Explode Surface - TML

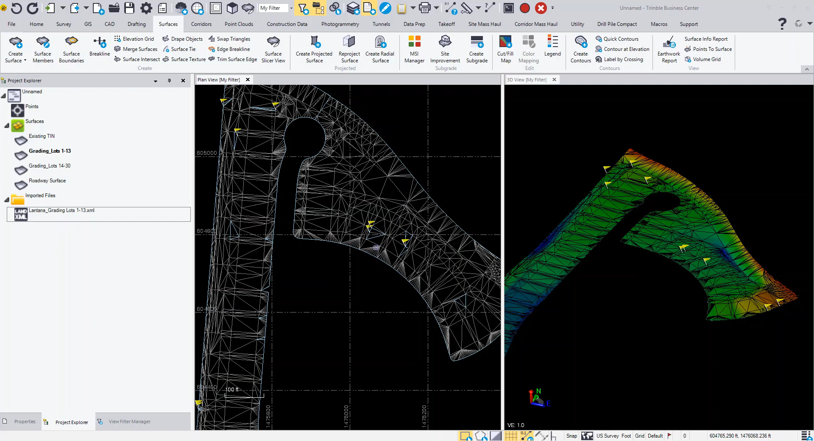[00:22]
into business center from a land xml file or a ttm file you can see here in this particular case this is a land xml file imported and the surfaces have some flags and I need to edit those so without any of the original line work that was used to build this I basically have an object and that object is made up of a series of triangles and I really need to edit the individual line segments or maybe they came back and did a design change and raised a certain elevation of one of the areas of your surface and you need to be able to manipulate those so this is a great tool to be able to quickly edit this information so if you take the surface and
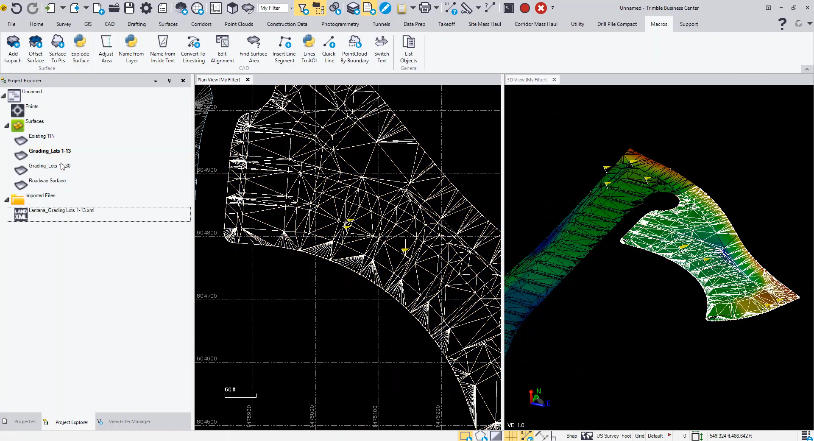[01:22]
can go ahead and create a layer if you want to place the data on a layer I'm just going to leave it on layer zero for now I'll click okay and you'll see what happens is it creates the line so I'm going to turn off that surface so I'm just gonna come in here and toggle the visibility of that surface off and if we take a look let's say up in this area if you do a window there's actual a point there and that point there
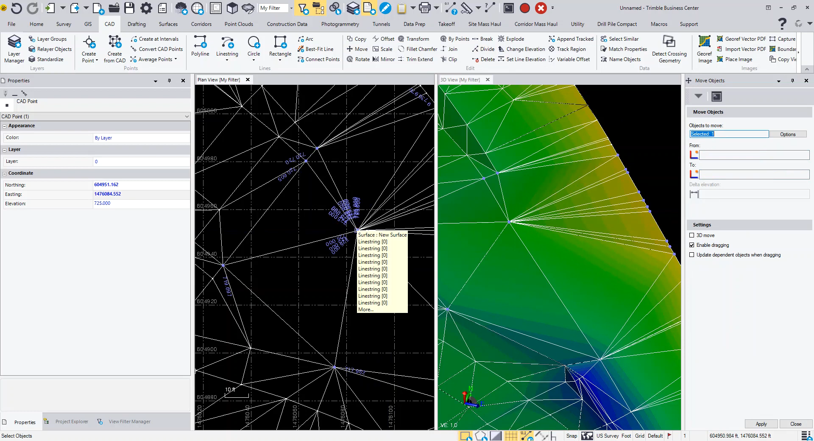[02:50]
lines of the triangles are connected to the point so you'd want to edit the point if need be you can see over here if we did the editing I have no more flags and now